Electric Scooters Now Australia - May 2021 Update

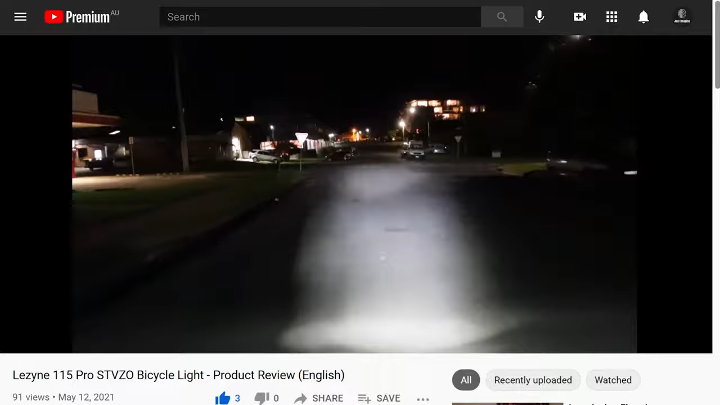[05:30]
Well, you'll need to check out my review video to find out. But let's just say, it's amazing what you can achieve with 310 lumens when you concentrate them on the path ahead rather than into the eyes of other road users. To see my full review, just click the link below in the description section.